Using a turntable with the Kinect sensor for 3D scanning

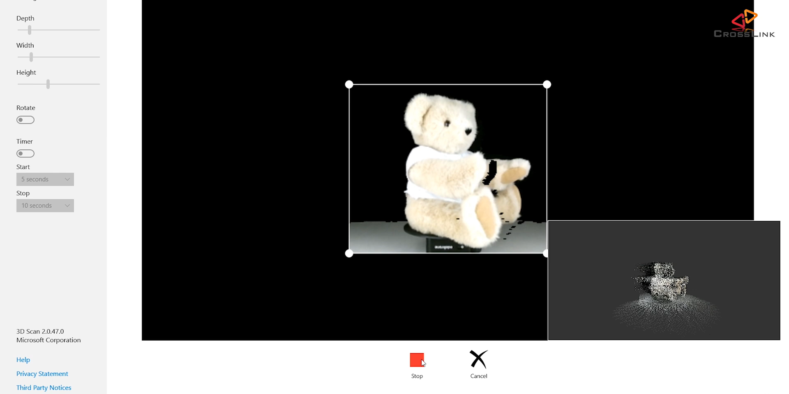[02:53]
and in the lower right corner you can see the point cloud of our teddy bear building up so I'm curious if that's gonna be a decent 3d object in the end. Okay and we're finishing our 360 turn.
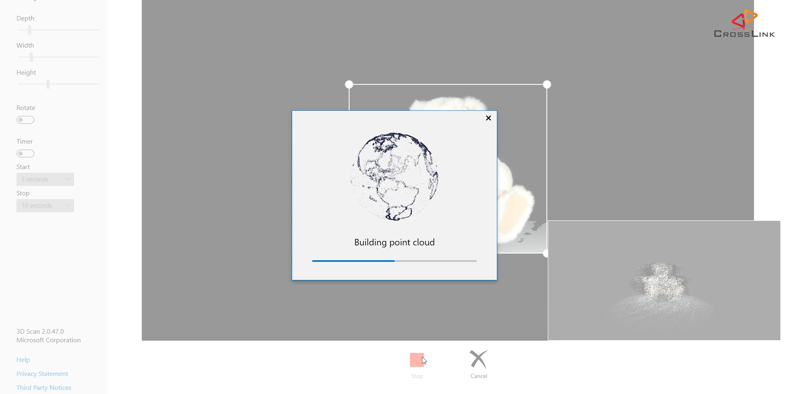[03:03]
Stopping and now it's building up the point cloud calculating the
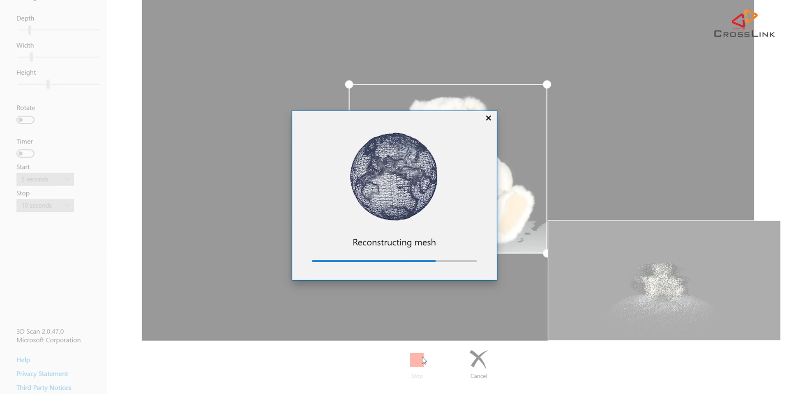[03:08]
mesh and we can open up our 3d construction software to check whether this is a good result or not.
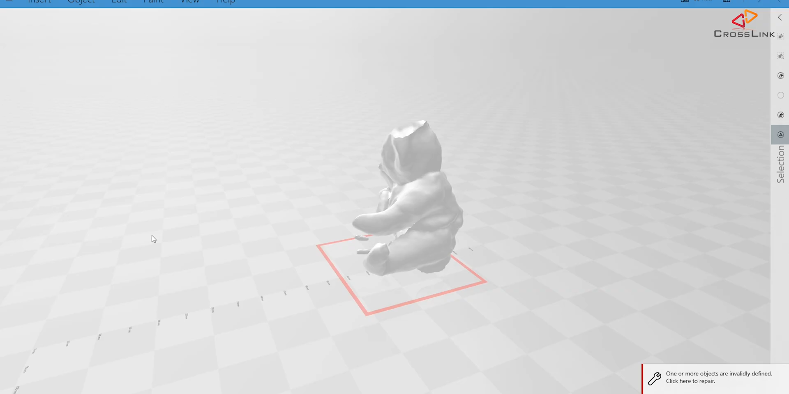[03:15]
Look at that it's not too bad so
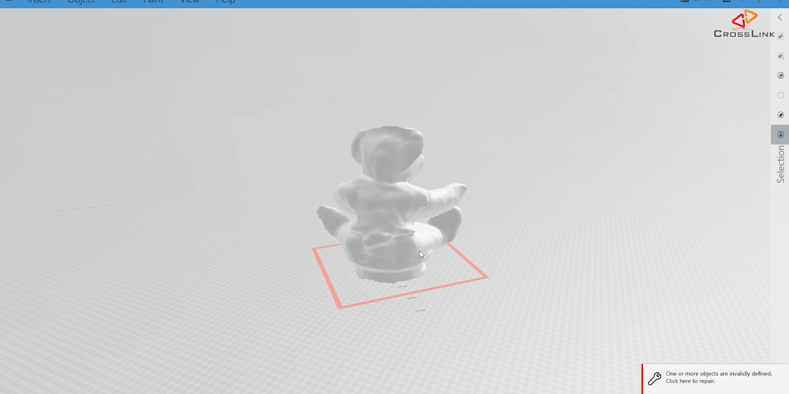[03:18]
we really catched a 360 view of our teddy bear
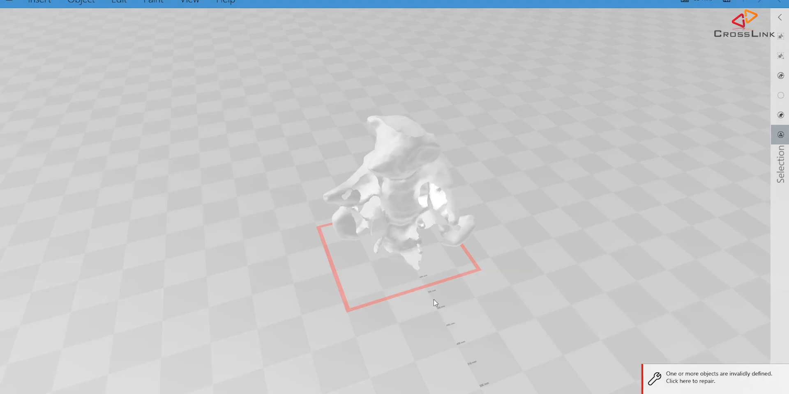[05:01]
so I think um it's a little bit better now at least we got the